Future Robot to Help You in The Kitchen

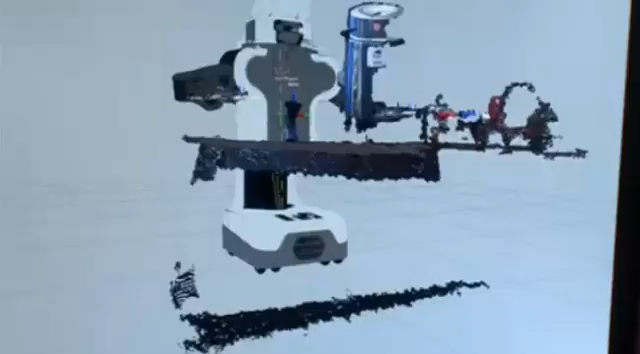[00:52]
The robot then uses a machine learning algorithm to process the information they see in their real environment.